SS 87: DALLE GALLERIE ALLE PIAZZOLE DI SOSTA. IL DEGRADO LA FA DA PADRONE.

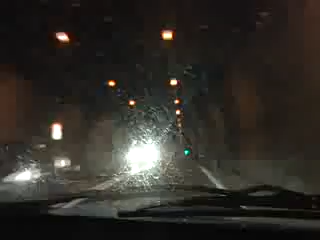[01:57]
Altre sono illuminate ma non proprio a livelli di studio sulle regole della visibilità. Poi è tutto un fiorire di cose non adeguate, le pareti umide, nere, senza un cenno di manutenzione.